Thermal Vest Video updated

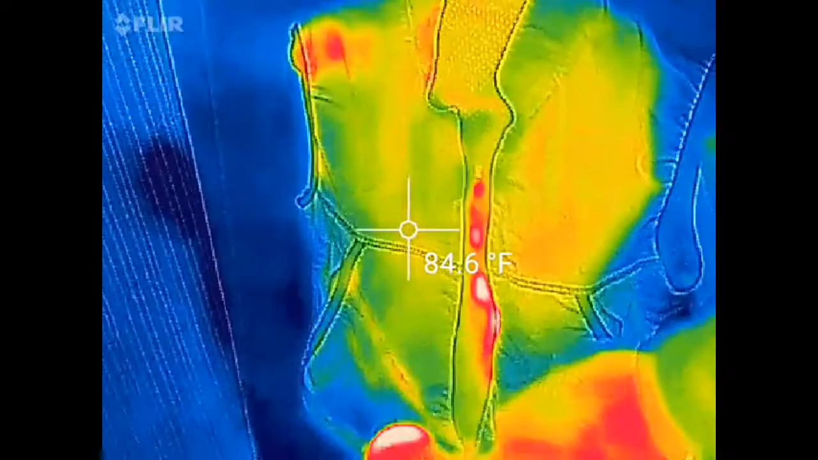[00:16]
On screen: spot 84.6°F
Watch, even when direct heat is applied to the vest,
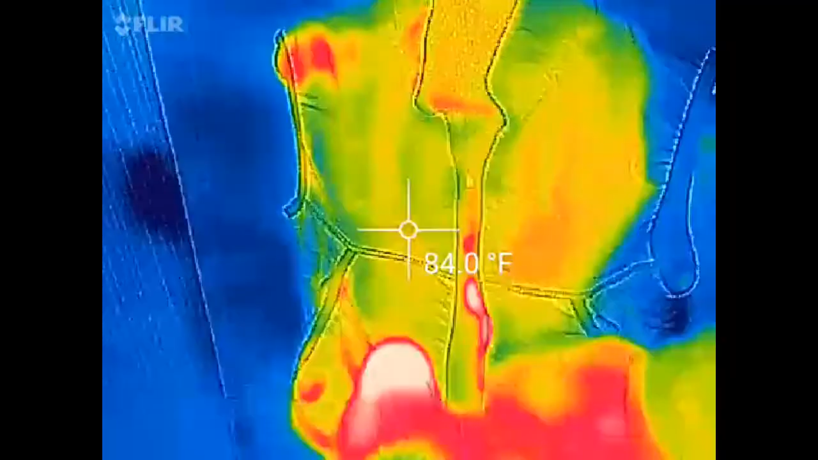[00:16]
On screen: spot 84.0°F
the fabric resets to a comfortable 83 degrees.